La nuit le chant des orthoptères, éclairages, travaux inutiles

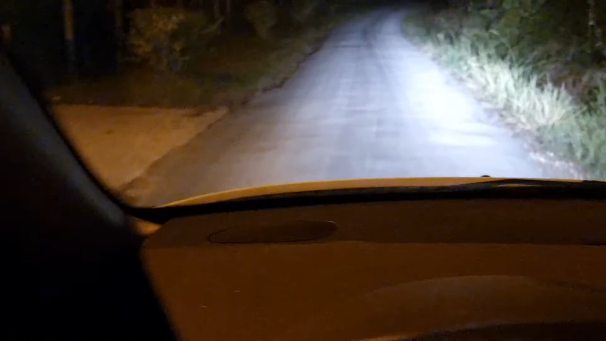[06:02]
Lumière orange, con. Oh, c'est bien, con. Dans la boîte, lumière orange. Là, alors que moi, j'ai les phares. Hein. Je vous montre qu'avec les phares, je vois très bien. Hein. Oh là là. Ah, il y a pas mal de papillons hein, la nuit.
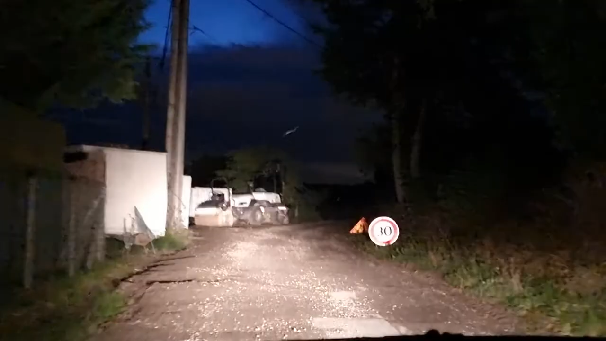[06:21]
Ah.
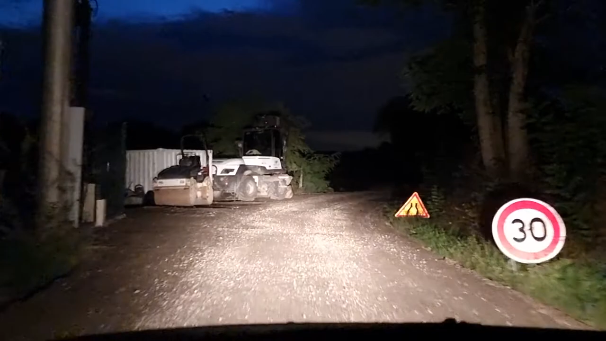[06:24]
Oh. Il faut nettoyer. Là, ils ont fait les travaux. Là, ils vont refaire la route. C'est très, très, très important, cette route. Je peux te dire tout de suite que c'est une mégalopole là.
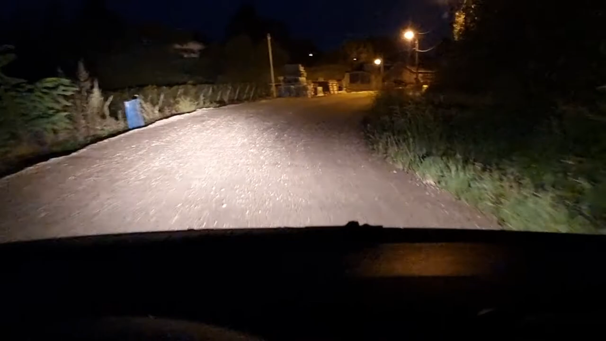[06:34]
Alors là, ah, ça y est, ça commence la lumière là.
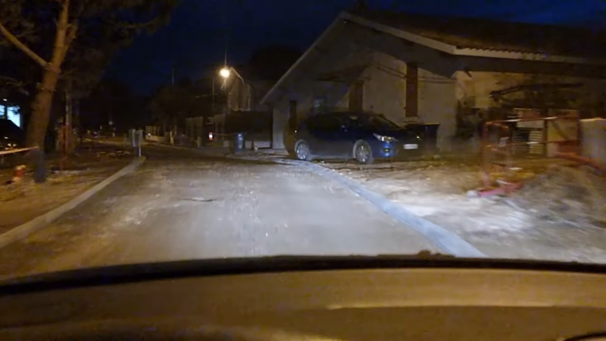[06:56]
Là, ils font des trottoirs hein, pour mettre les femmes sur les trottoirs. Des putes, hein.